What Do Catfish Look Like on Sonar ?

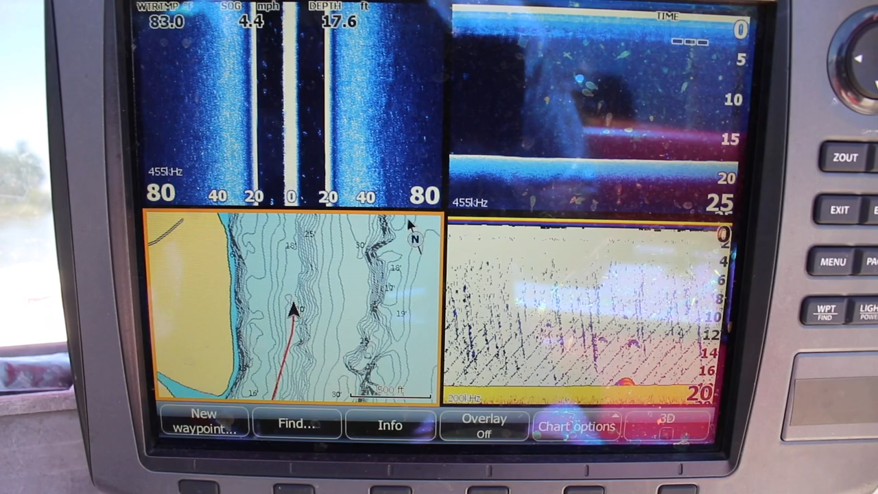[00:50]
On screen: depth 17.6 ft, speed 4.4 mph
I came up here to try a different area and it's not looking real good. There's not a lot showing up. I've got a little bit of stuff like this on the bottom that is not a very good catfish signature. Could be one down in the mud. Definitely not seeing it on the down scan up there, but I'm on the flat.
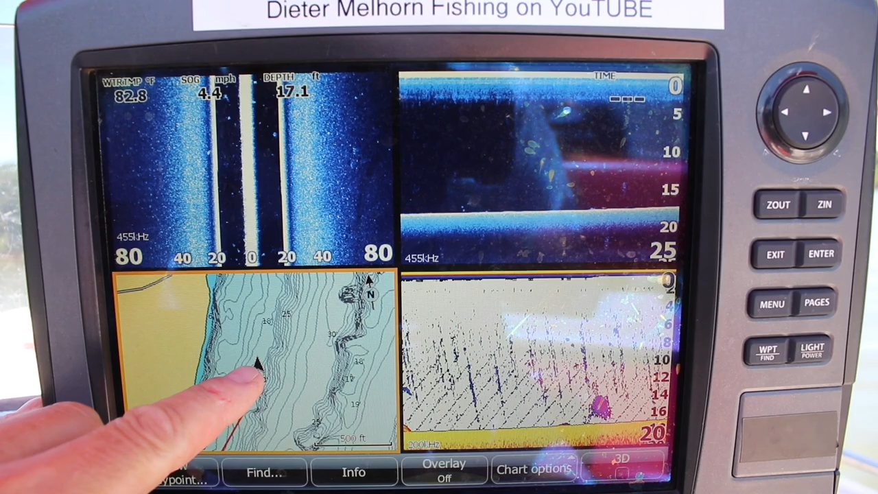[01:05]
On screen: depth 17.1 ft, water 82.8°F, speed 4.4 mph
You can see her on the map. I'm on the flat area next to the channel. There's the ledge where those lines get real tight. That's where the banks kind of steep. Drops into the river channel. Steeper parts over here. We're up here on this flat about 16 feet deep. And there's some stuff right there. Probably some smaller catfish if I had to guess. You see those larches. But it looks like they're almost laid up in the mud. There's one that appears to be clear off the bottom up there. You can see it.
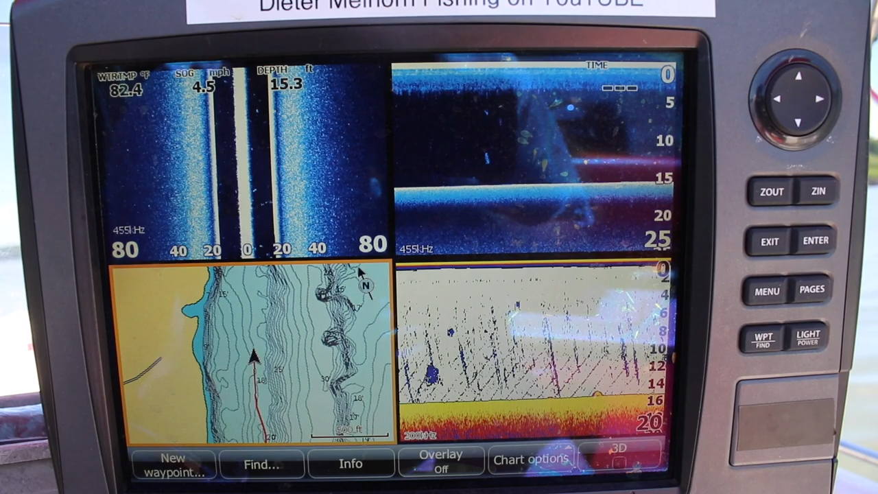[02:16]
On screen: depth 15.3 ft, water 82.4°F, speed 4.5 mph
And it has to do with the way the data is processed. This here is going to be pretty much a dot. Boom. It's gone. And down here it's going to have more of an arch. It has to do with the cone and the way the cone works on the traditional sonar that you're used to dealing with.
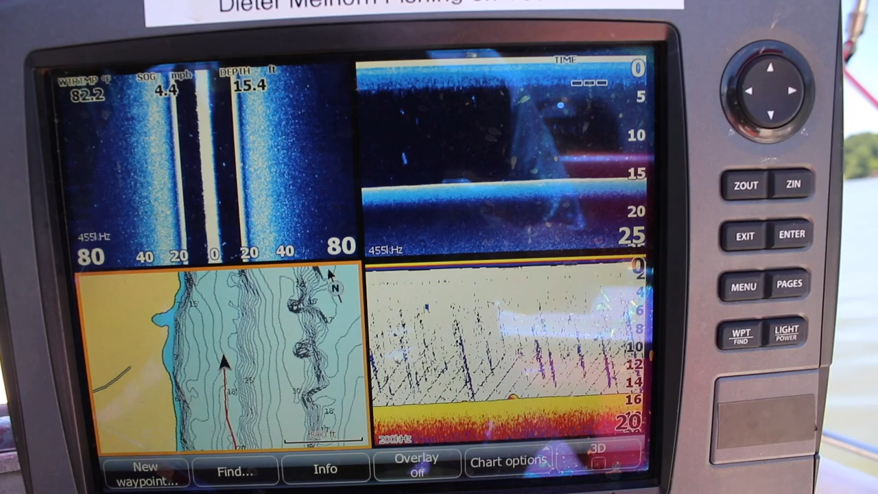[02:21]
On screen: speed 4.4 mph
And I say traditional. The real traditional is probably more of the sounder. Any of you guys that have used those back in the day.
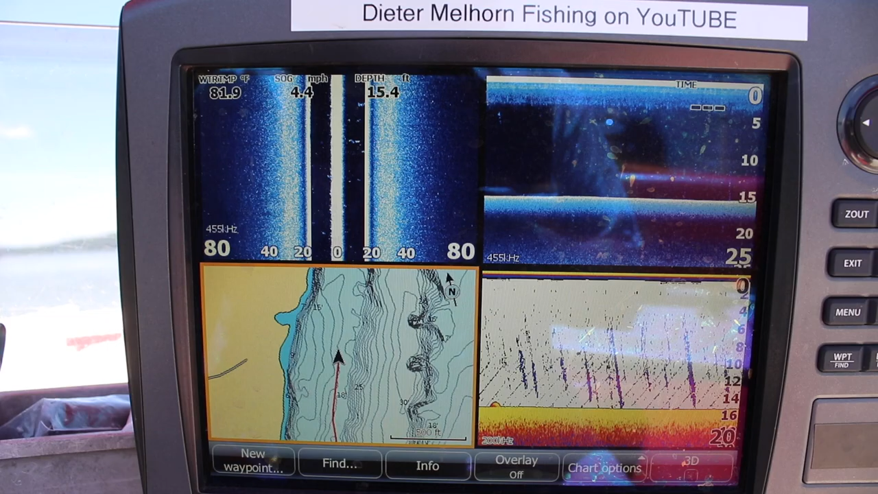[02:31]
On screen: depth 15.4 ft, water 81.9°F, speed 4.4 mph
I mean this is all the way back right after the paper graph was the sounders where you would have the round dial and figure out how to read it.
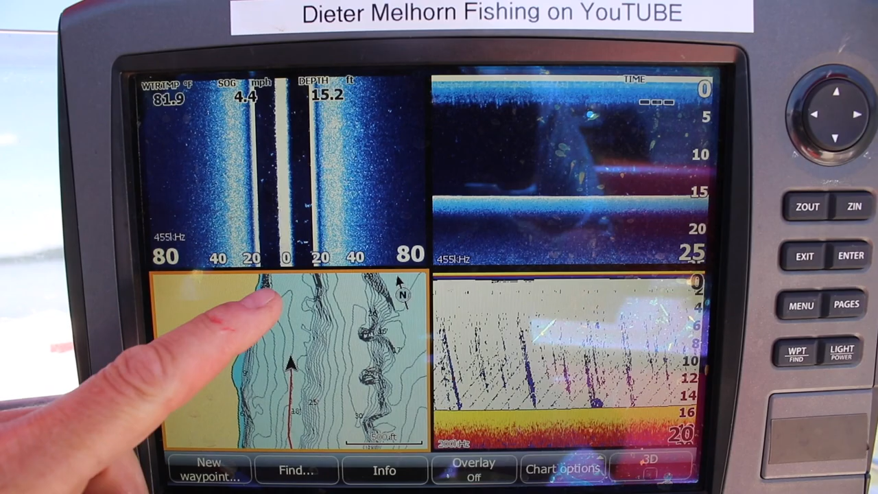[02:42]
On screen: depth 15.2 ft, water 81.9°F, speed 4.4 mph
But I'm not seeing, here's the thing, the takeaway on all this is there's nothing up on this flat. I had planned to drift through here.
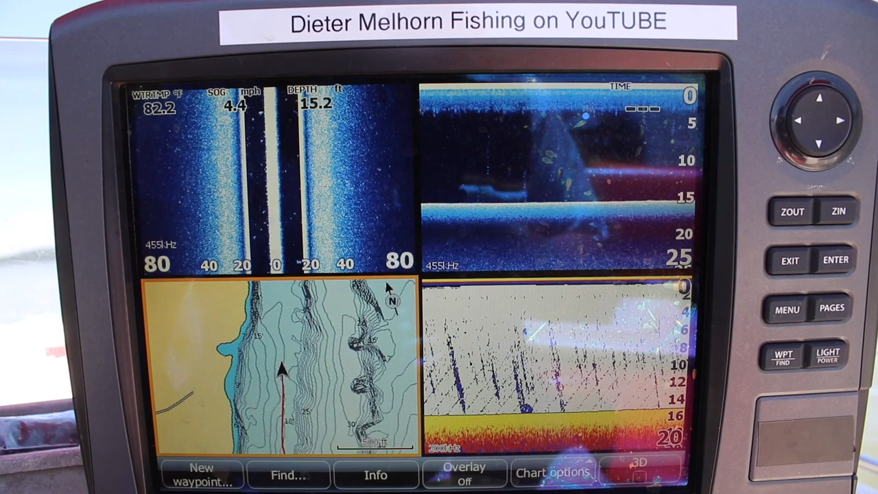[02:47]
On screen: depth 15.2 ft, speed 4.4 mph
Decided to make a stop just to see if I was seeing fish. For whatever reason I'm not really marking anything fishable. I have not been up here since the flood.
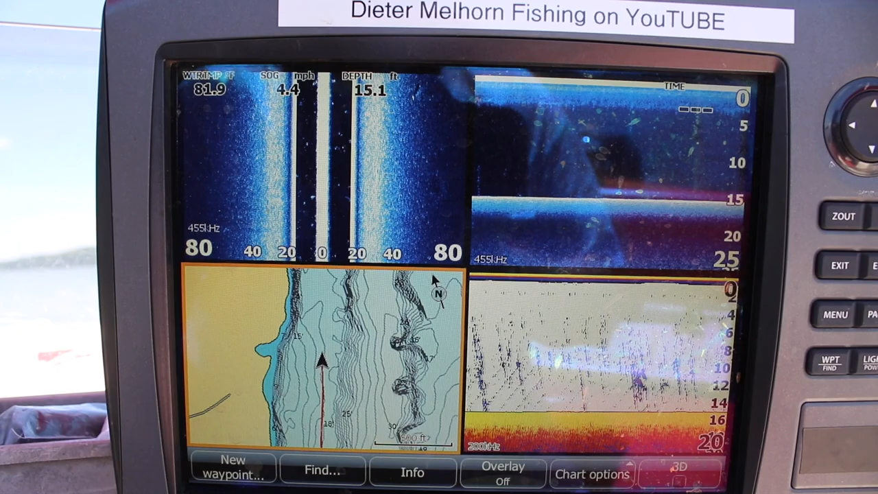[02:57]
On screen: depth 15.1 ft, speed 4.4 mph
Came up here. Fishing was eh. It was you know what you'd expect during a flood. It was hit or miss. A lot of current. But normally this time of year there's some fish in here. Now we've got 82 degree water.
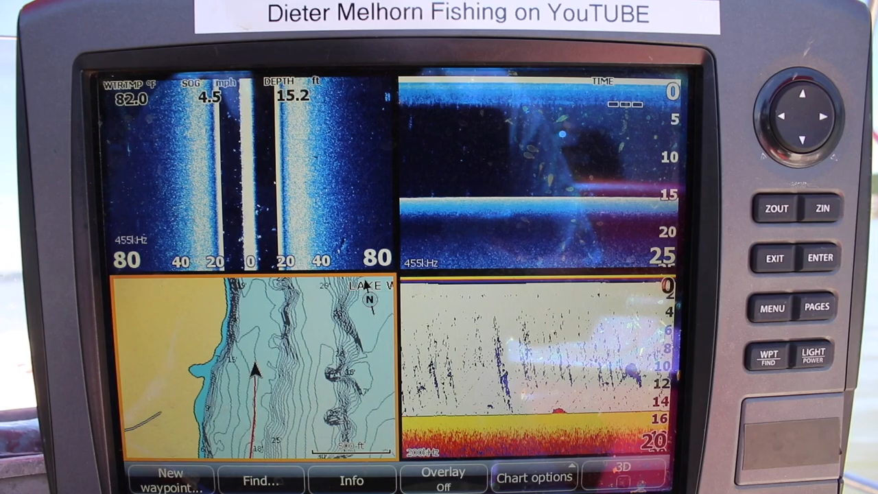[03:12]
It's very clear. It's been current. And we've got blue bird scouts. I don't know. Is the fish deeper? We're getting ready to find out. Because what's gonna happen is we're gonna make a turn back over here to the right.
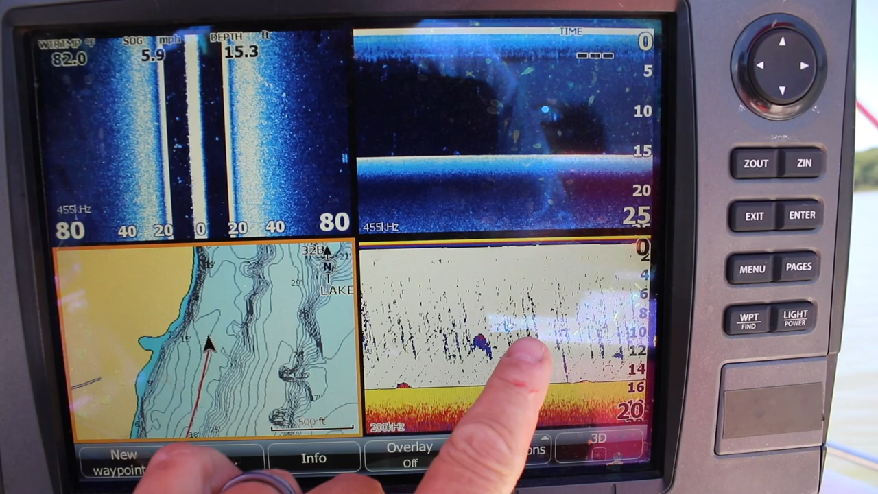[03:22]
On screen: depth 15.3 ft, speed 5.9 mph
Now if you're wondering these are not fish. These are actually there's a bait ball. Hopefully you can see a little small pot of bait right there.
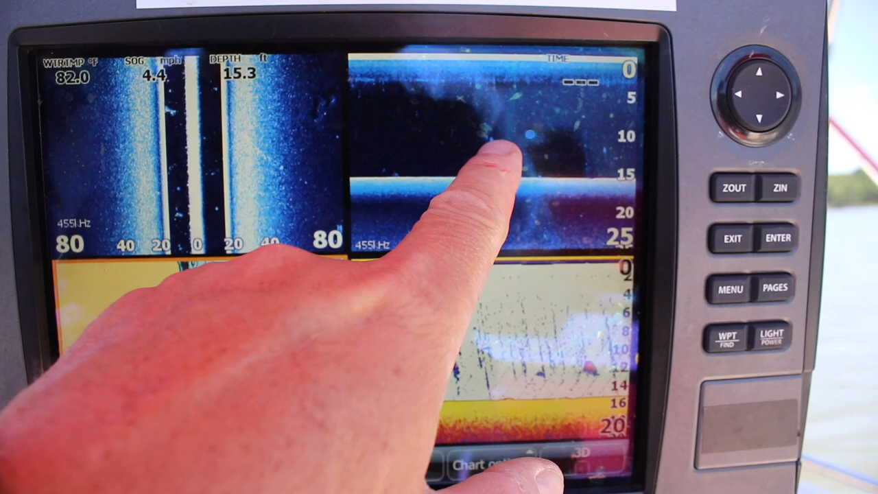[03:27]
On screen: depth 15.3 ft
That's what that looks like. And the same thing there. That's a little pot of bait.
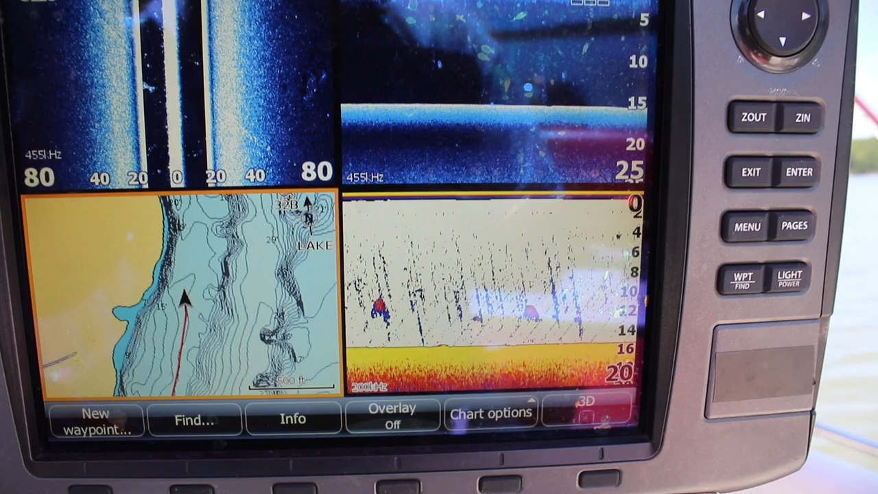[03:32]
And it's just a little bitty group of it. This thing stemming up off the bottom is probably a my guess is it's a water release.
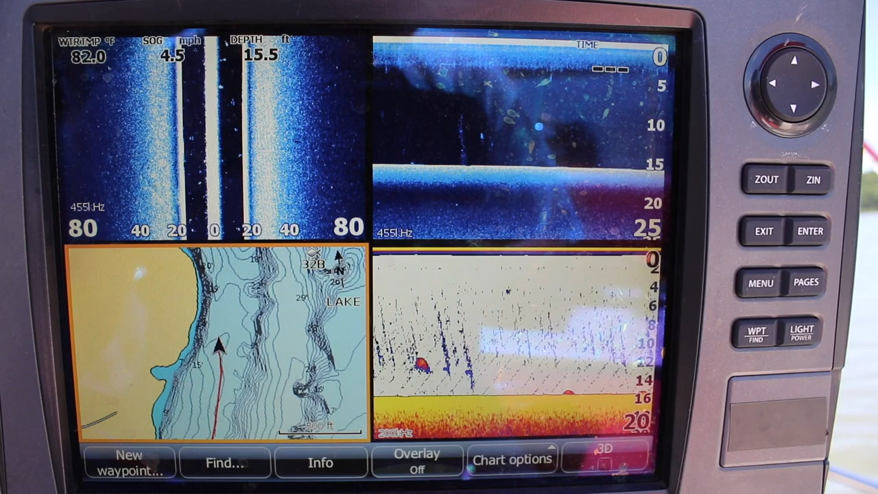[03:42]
On screen: water 82.0°F, speed 4.5 mph
Cold water release or air release or something there stemming up. There's no real trees or timber in here.
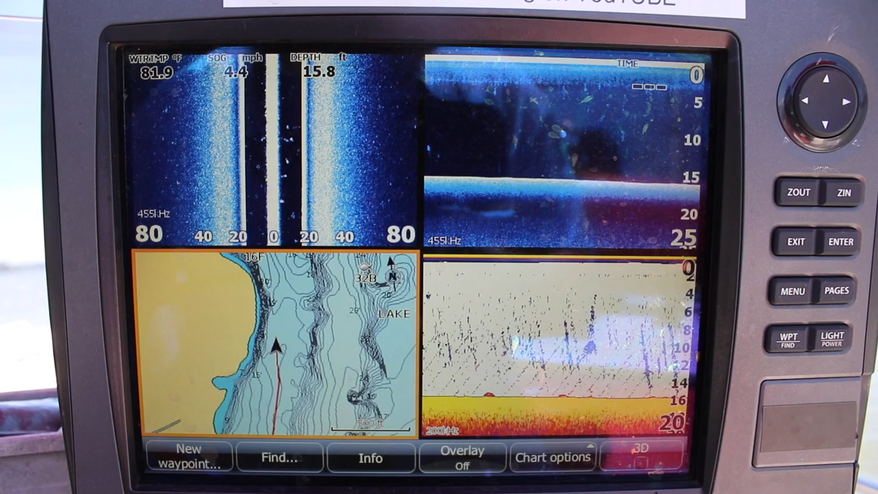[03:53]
On screen: depth 15.8 ft, water 81.9°F, speed 4.4 mph
Sometimes you'll get some places where you got decomposing biomass down there on the bottom.
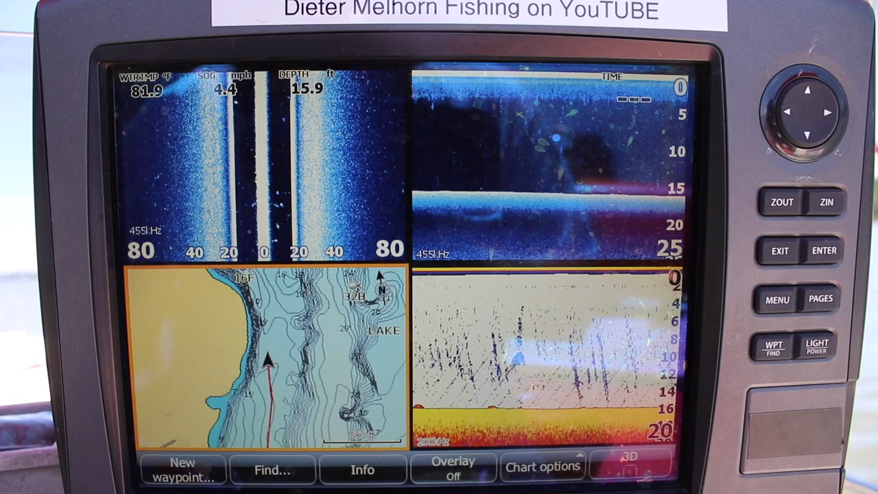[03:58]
On screen: water 81.9°F, speed 4.4 mph
And there are leaves and that kind of thing. And it'll give off some different gases.
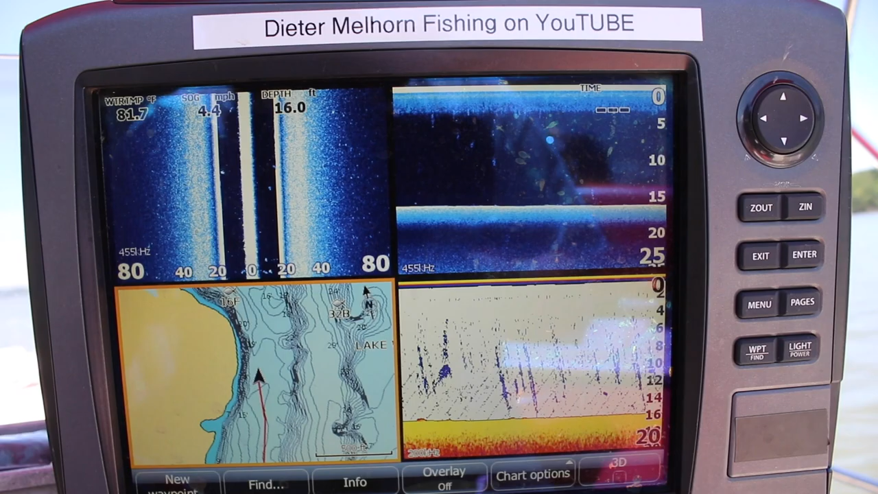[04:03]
On screen: depth 16.0 ft, speed 4.4 mph
We're gonna make a turn. We're right up near the bank. You can see here. We're gonna make a hard turn.
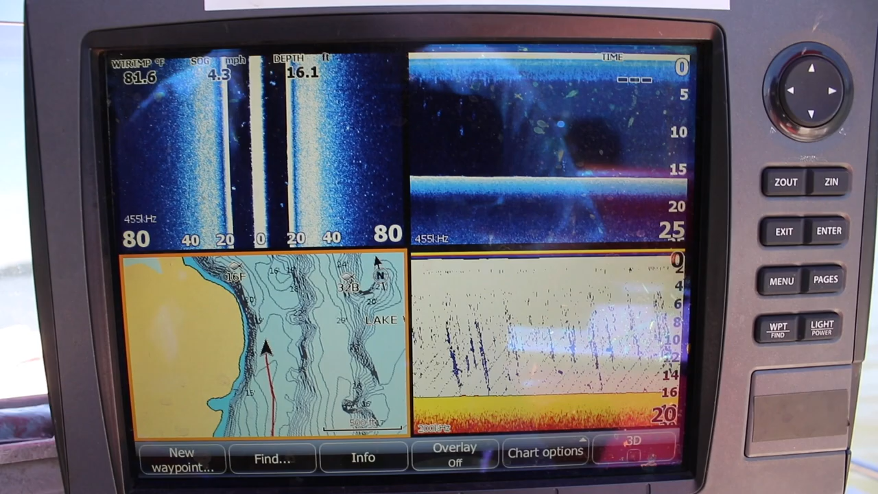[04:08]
On screen: depth 16.1 ft, speed 4.3 mph
Out and we're gonna go across what's left of this flat and right off that ledge. Where those lines are real close together for you guys that don't know exactly how to read a topographic map. That's where things are steep.